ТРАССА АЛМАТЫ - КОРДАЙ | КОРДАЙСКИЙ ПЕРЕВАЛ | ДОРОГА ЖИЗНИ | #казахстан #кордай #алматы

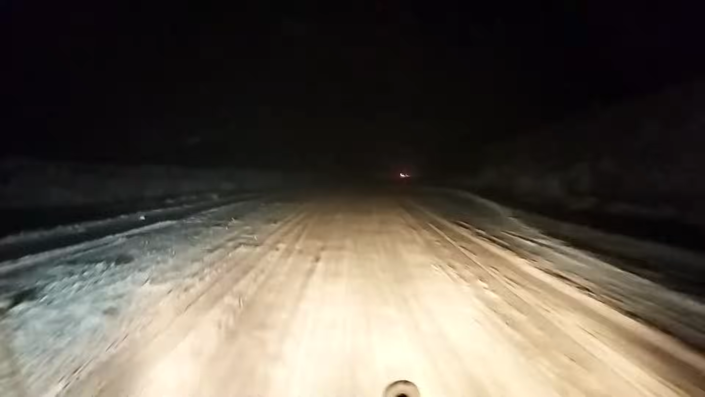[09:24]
Все, мы вырвались из этого плена. Сейчас поднимусь наверх, посмотрим, что там будет. Тут вон пурга метель начинается. За бортом уже минус 7. Сейчас посмотрим, что там наверху. Ну, теперь наверху творится жесть.
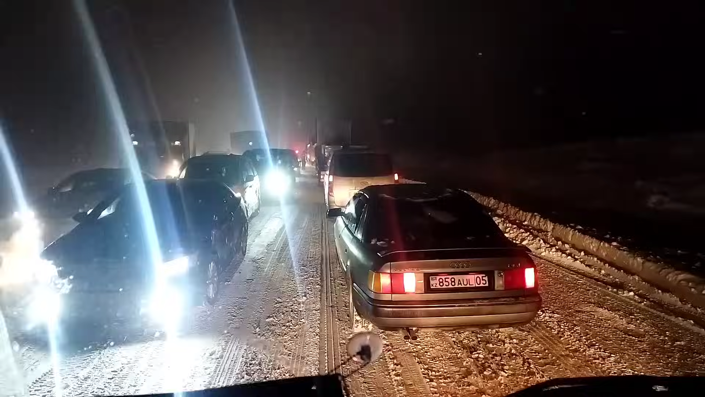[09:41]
Все вроде поднялись на самый верх. Тут капец, конечно. Теперь мы не можем спуститься, потому что такие же мамонты или олени, кому как угодно, забили все полосы просто. Теперь мы стоим, ждем, когда они рассосутся.
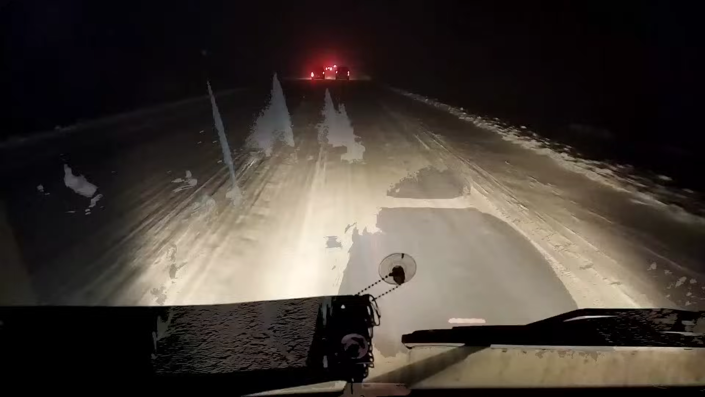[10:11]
Ну, наверху перевала, как и ожидалось, не чищено, не подсыпано, ничего. Просто катанка. Слов нет просто. Ну, камазик в кувете.